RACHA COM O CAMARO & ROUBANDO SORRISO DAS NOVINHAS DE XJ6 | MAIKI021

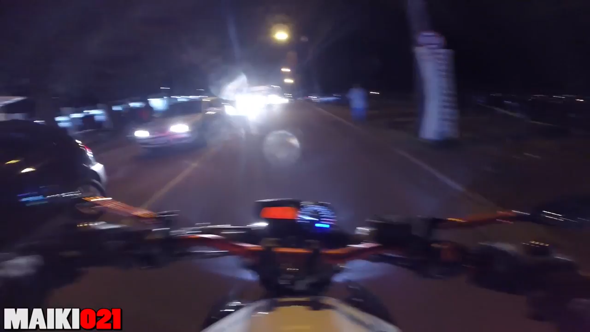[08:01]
Pra cá só tem trânsito, mano Eu vou voltar, rapaziada Eu vou voltar Vamos voltar Porque aqui pra baixo não tem nada O rolê hoje é de faculdade Quarta da faculdade As novinhas chora Chora Chora, tio
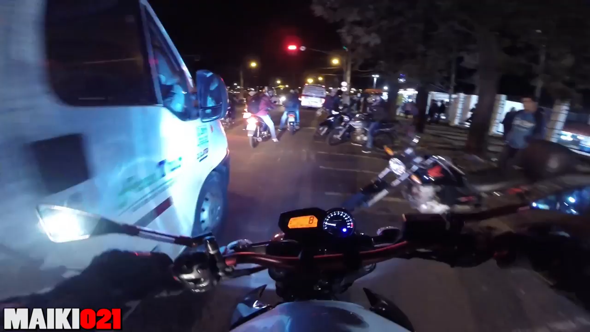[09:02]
Não é nada discreto Sai costurando Entra aqui Sai ali Acelera aqui Costura dali Dá um mural dali Dá um corte daqui Acelera discreto daqui Tá ligado? Todo mundo fica olhando Fala que porra é essa O cara tá olhando Falar aqui na câmera Ele não tá entendendo nada Ele tá falando Mano, que cara louco Sabe de nada, inocente Tá, você acha que eu não vou cortar pra vocês, mano? Vocês nem gostam Vocês nem gostam do corte, né?
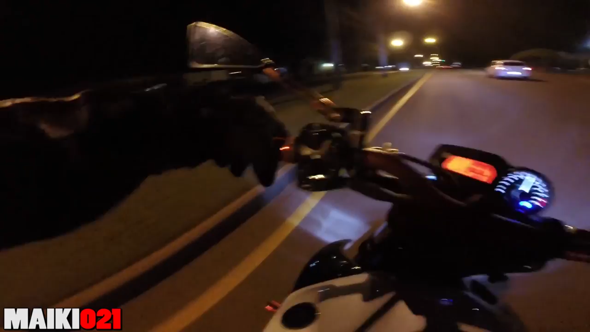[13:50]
Nossa senhora, mano Resumo do vídeo de hoje É o radar aqui na frente Radarzinho bem aqui Vamos ficar ligeiro Ali, olha o radar ali, moleque 60 km por hora Olha como que não é especialista Ela tá em 53 E a moto não vai mais E não vai menos Ela tá em 53
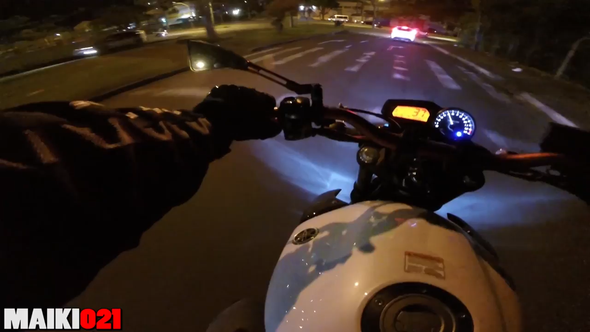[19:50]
O que vamos, moleque Parem no sinaleiro